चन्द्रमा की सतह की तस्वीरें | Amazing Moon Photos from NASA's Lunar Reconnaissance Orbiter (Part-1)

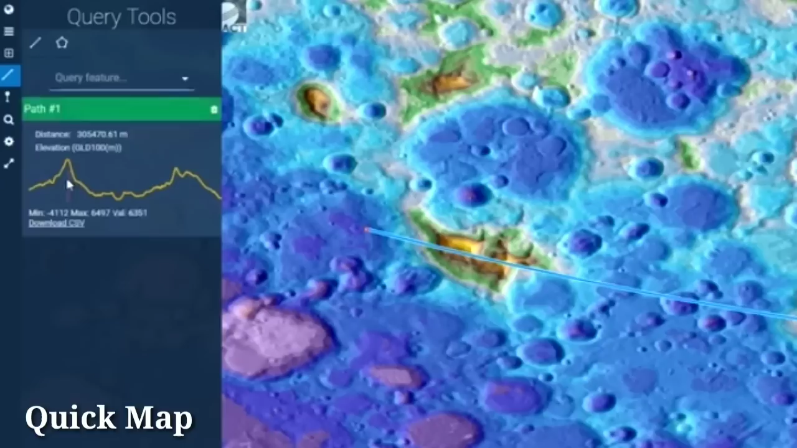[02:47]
हम विभिन फिल्टर के तहत चंद्रमा को देख सकते हैं जिसमें एक टोपोग्राफिकल